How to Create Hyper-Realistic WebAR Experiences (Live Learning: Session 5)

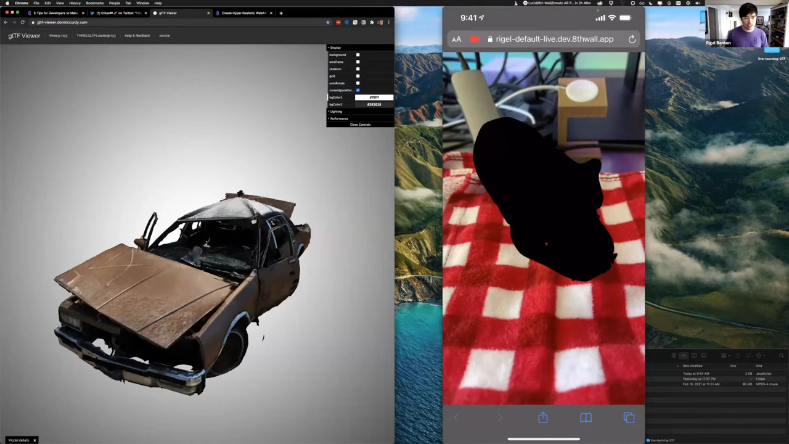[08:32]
It's running a single 8K texture, which brings it out to like 183 megabytes. It's massive. And if I turn on the wireframe, you can see just how dense all this geometry is. This is not great for WebAR because it's so much. And it's not just that it's a lot, it's that it's unnecessarily dense, right? Like, one of the first things that I would do when evaluating a model to be used in a scene like this is figuring out,
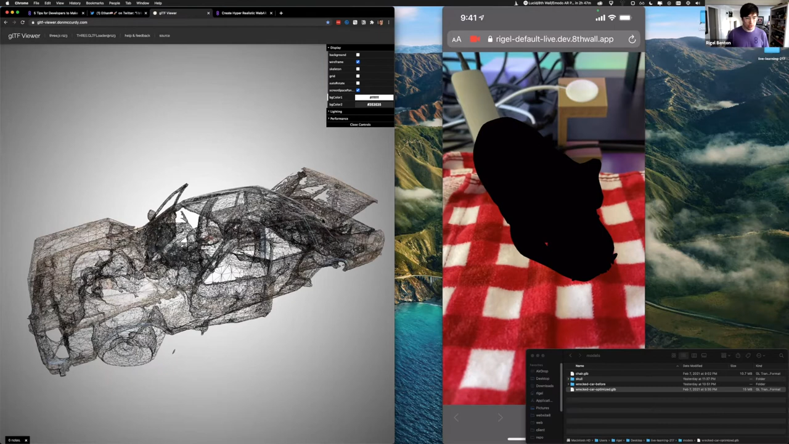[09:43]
which it could still probably use some help, but you'll notice the wireframe, it's much, much, much less dense. And if I turn this off, you can see that it's visually imperceptible. I mean, like the difference is you would have to zoom really close to be able to notice any difference.